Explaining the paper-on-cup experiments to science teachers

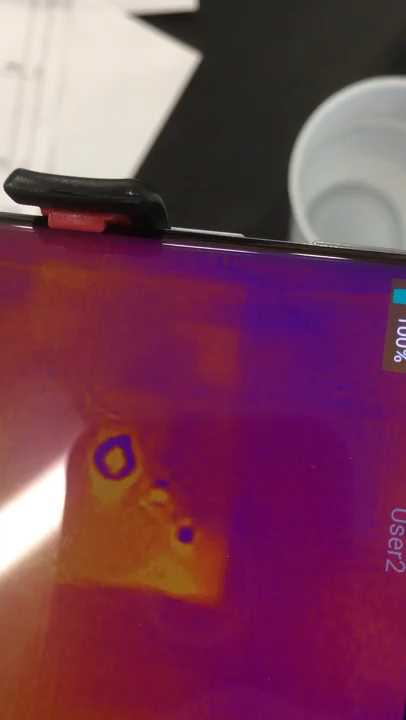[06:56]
Hmm. It's also a kind of not chemical reaction.
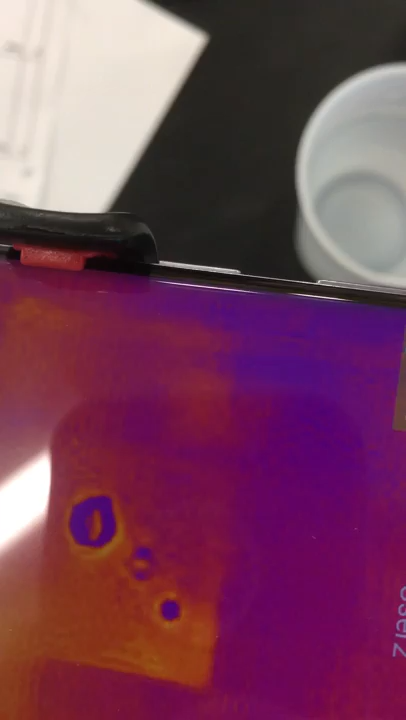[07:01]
Hydration is kind of chemical reaction or not chemical. Depends on how you view it. Yeah, you can do that. You see it, right?
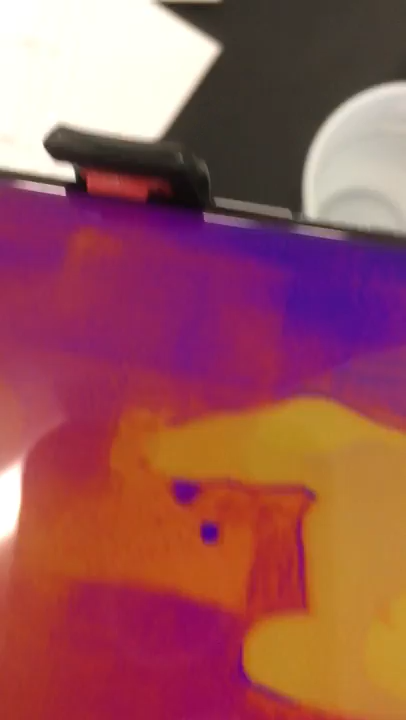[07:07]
Yes. When we first drop it, it's hot, but it's then hot.
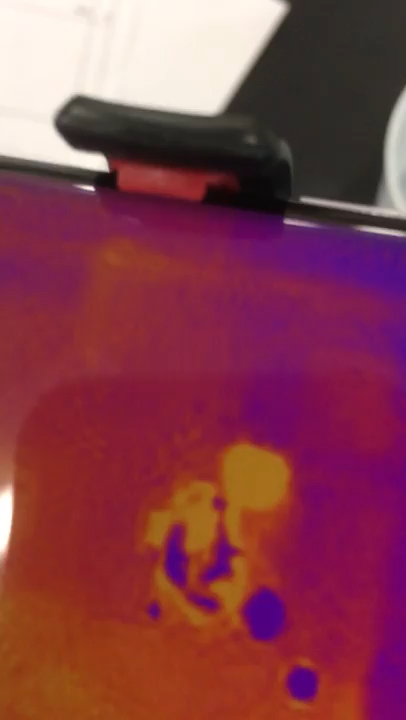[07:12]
It forms then, cold then, areas, which is from the evaporation. Exactly. And before the initial phase is the chemical reaction, hydration.
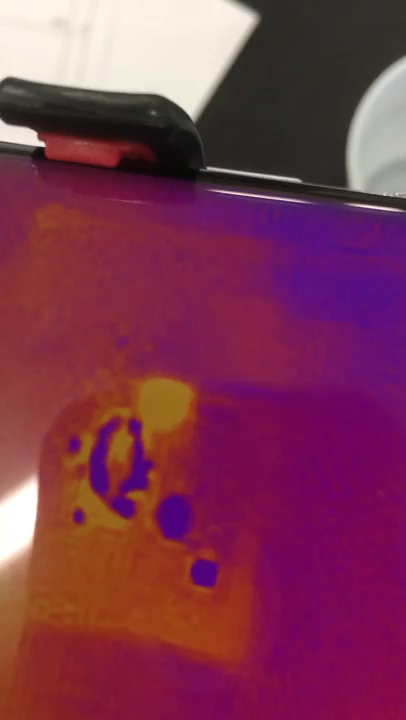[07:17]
The ones the water combined with the cellulose molecules and the paper,
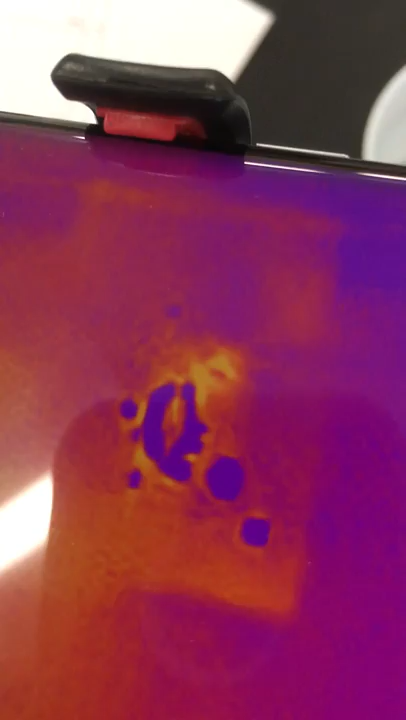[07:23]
they are going to release energy. And you can kind of see it spread out.
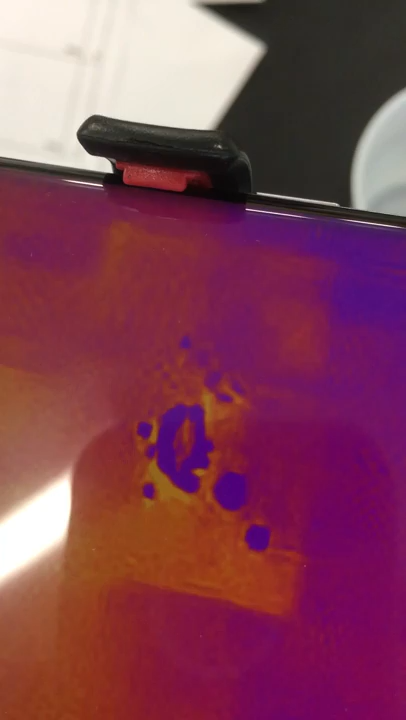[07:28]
There's orange edge that spread out. And of course, the paper experiment is some part of it, which is comes from hydrogen bonding.
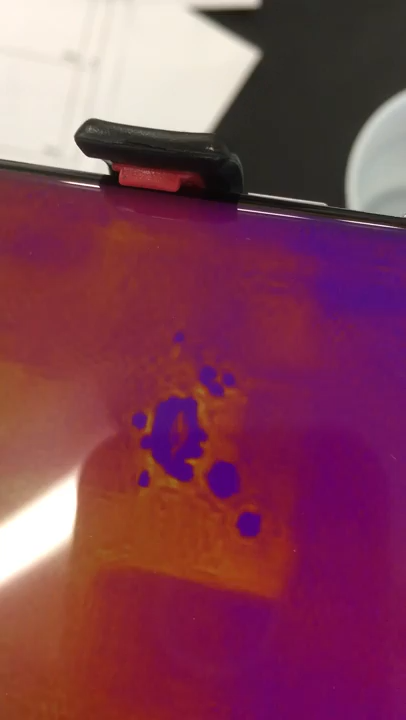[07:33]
The initial contact is from the reaction of paper molecules with water molecules.
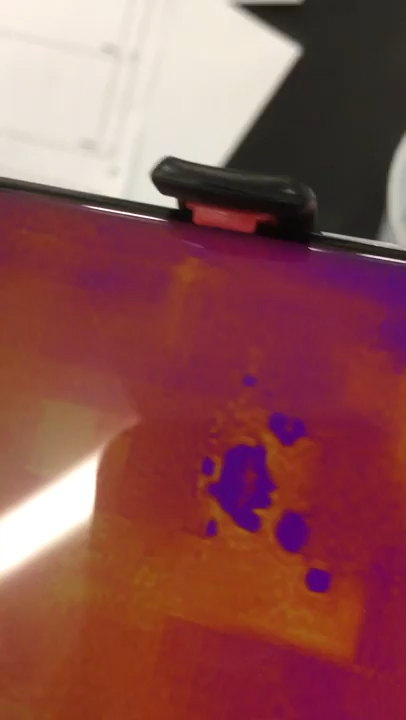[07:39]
And that's a lot of energy as well.
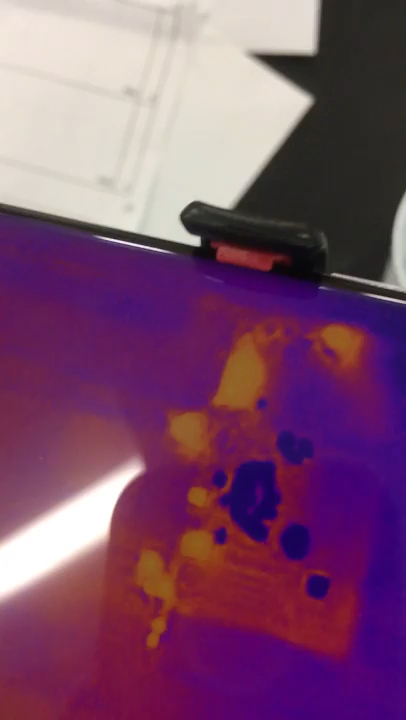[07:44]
Microscopically, a lot of energy. So this is how sensitive this camera. Huh.
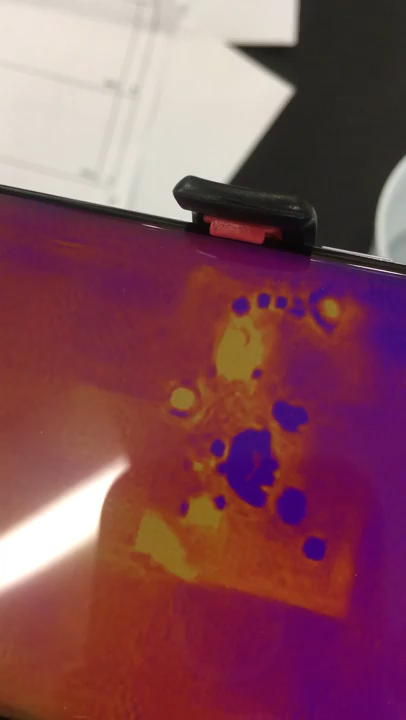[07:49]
The camera is. In fact, this is the reason I did this.
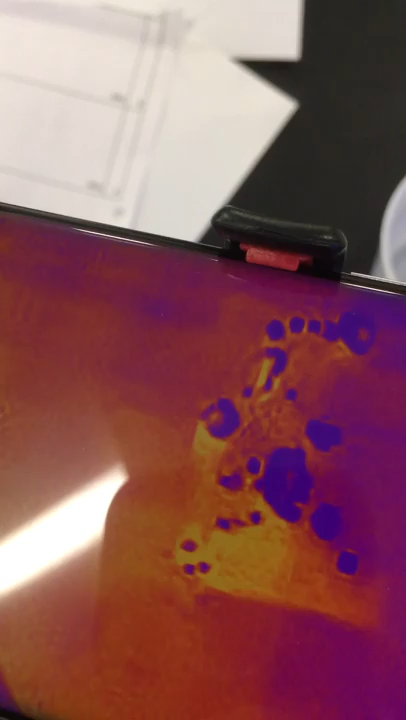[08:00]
But now it's not a big deal, you know? Now, today is not a big deal. The reason I did this is because I was looking, I had the same kind of misconception like you guys.
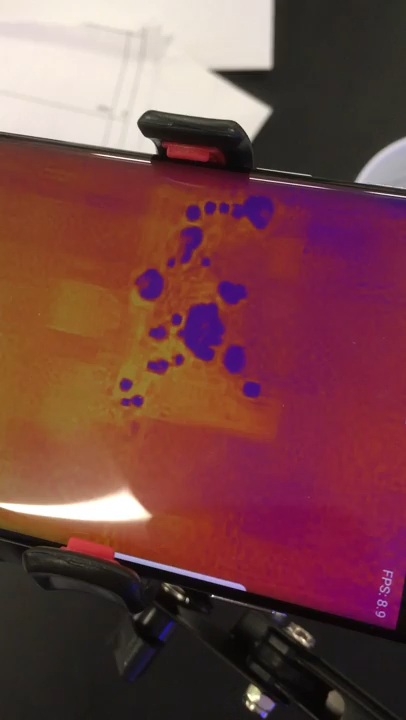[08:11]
I was looking for, I was trying to test how sensitive this camera could be. Mm-hmm. So I was looking for a persistent temperature gradient. They can provide me only 1 or 2 degrees of temperature difference. And obviously, this guy is a stable, it's an evaporative cooling source, and it's going to give me 1 or 2 degrees, and I'm going to see, maybe I can use it. Mm-hmm. And I accidentally put a piece of paper on it.
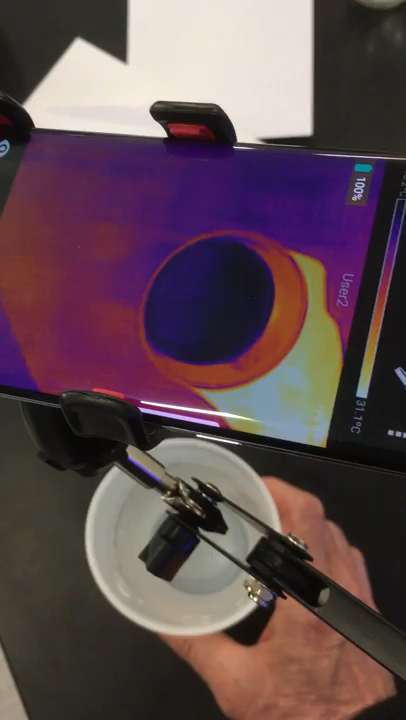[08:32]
I was expecting to see it should cool down, right? But in fact, it warms up. That blew my mind. Okay, now I'm asking you another question. Under what circumstances this cup of water would cool down instead of heating up? Okay, so as no kidding, this can go on for 2 hours. But okay, long story short, if you put an ice cube into it, mm-hmm. and you know, in the middle of this, and then you put a piece of paper on it, and then you will see the one that is right above the ice cube is cool.